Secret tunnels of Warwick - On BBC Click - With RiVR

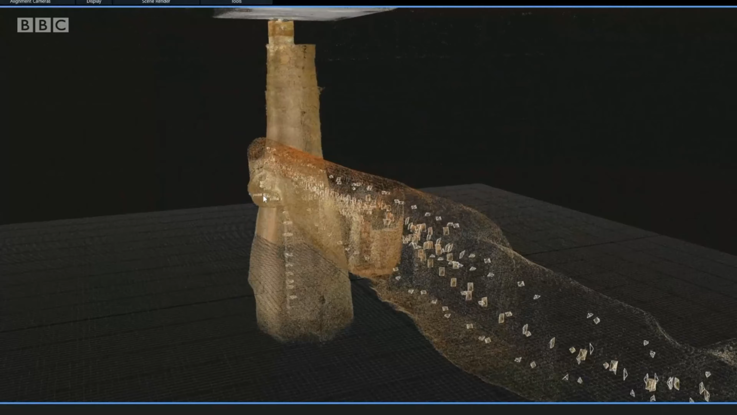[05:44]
fascinating when I see the models where you see the tunnel underneath the ground, and now we can determine where the buildings on top of ground are in relation to the below ground.